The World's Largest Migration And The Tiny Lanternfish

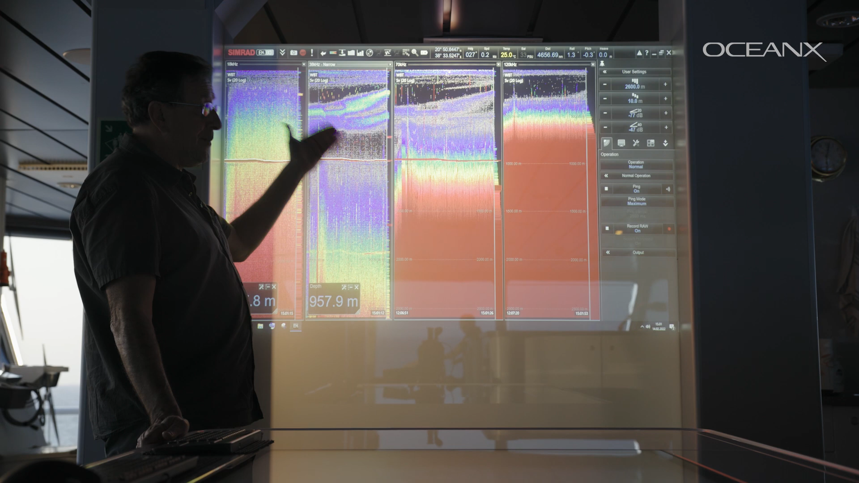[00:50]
Here we have an image that represents the amount of biomass throughout the water column in the place where we are.
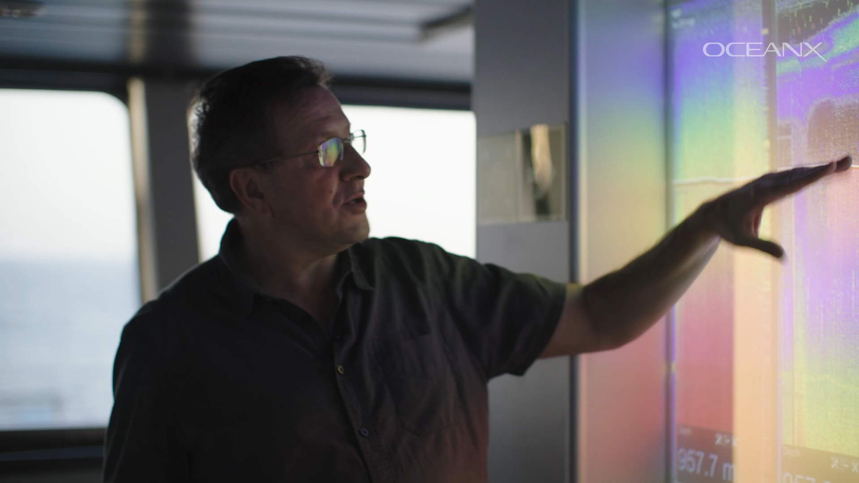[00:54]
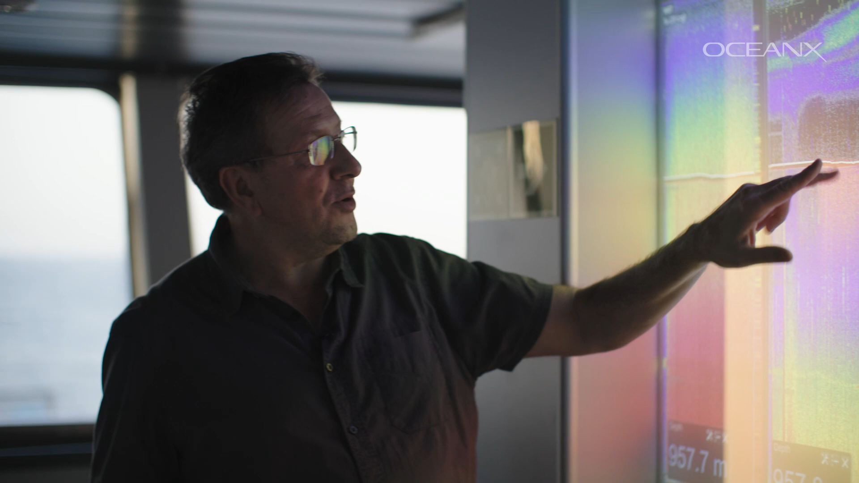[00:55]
So this red line here is the seafloor, which now is at 957 meters.
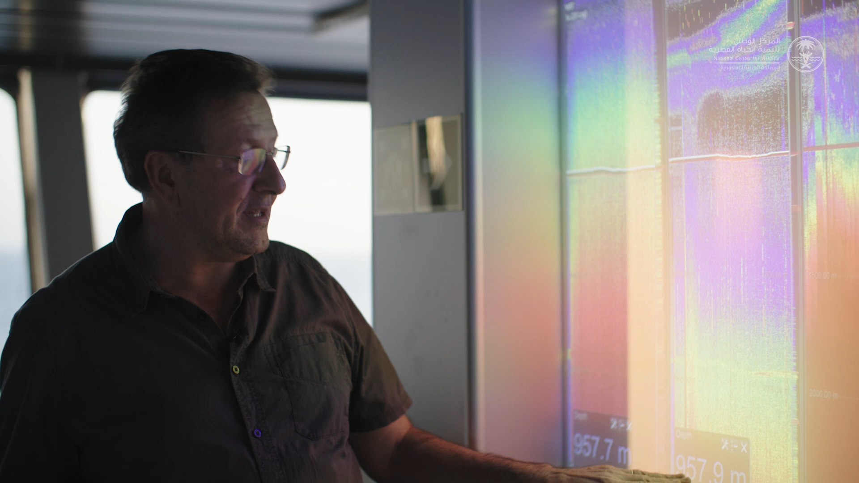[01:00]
And then the colors here represent the amount of particles in the water column that scatter sound and reflect an echo.
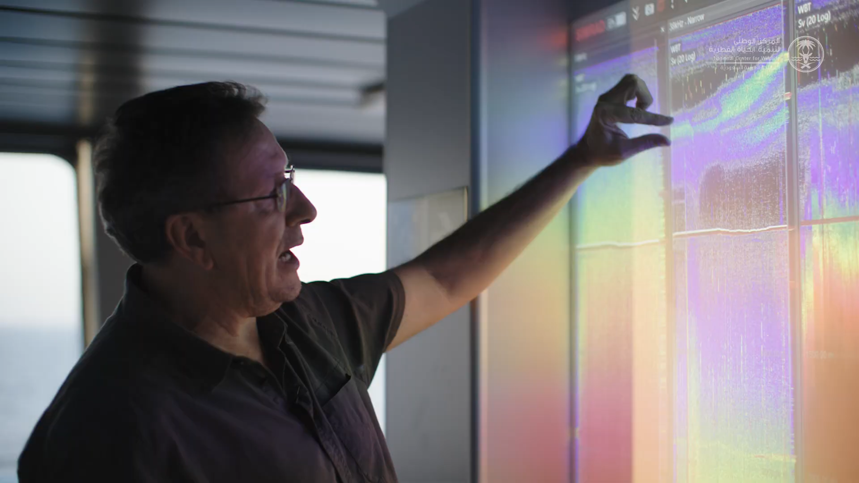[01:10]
And we can see how this layer over time has been rising and now is sitting at about 250 meters and continues to rise.
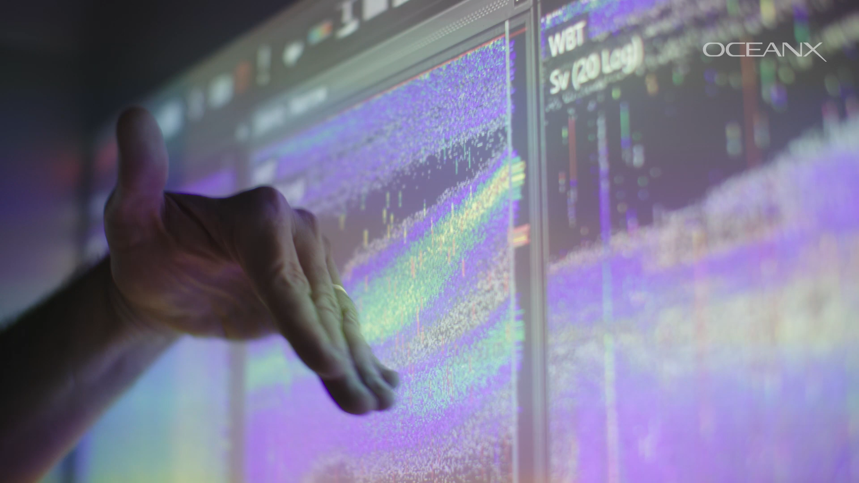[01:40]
And then they also observed that that layer was never at the same location.
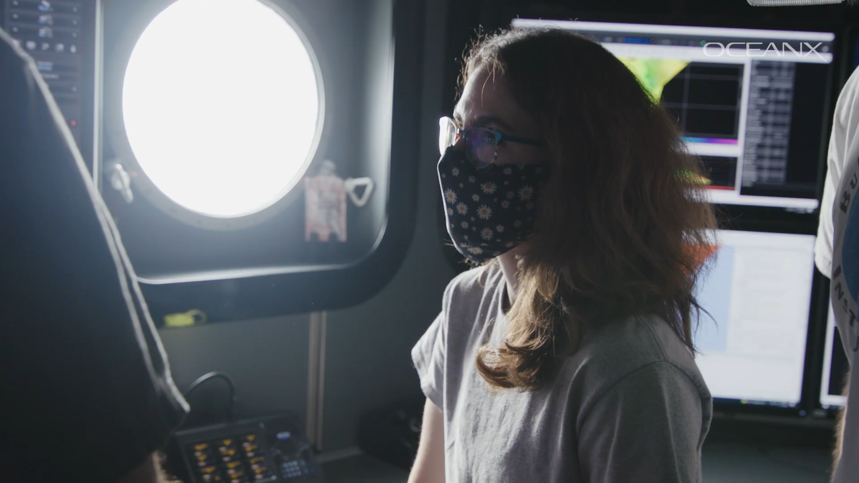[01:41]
It was moving up and down.
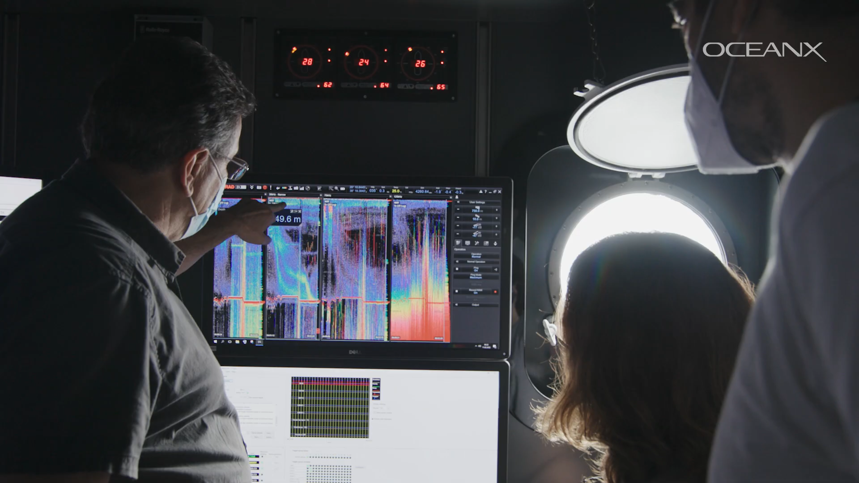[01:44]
Imagine that we have the ROV here, right?
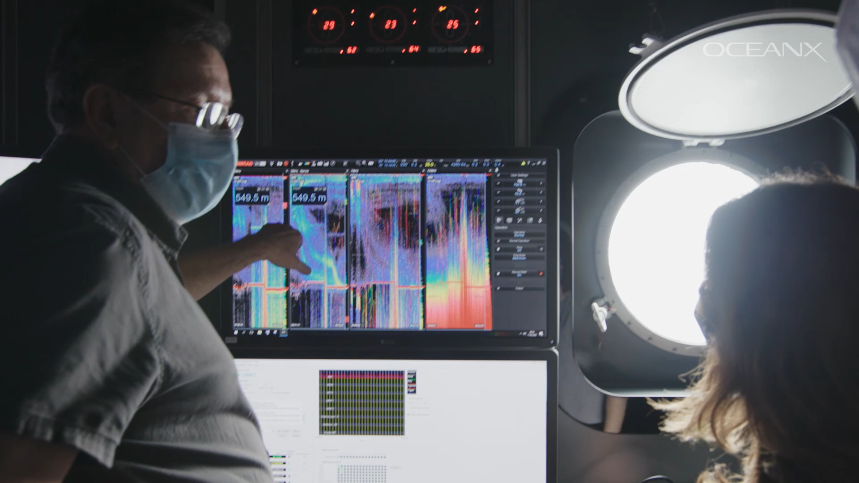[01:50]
So we'll meet, we'll cross them in the water column, and in the water column we cannot really quantify them.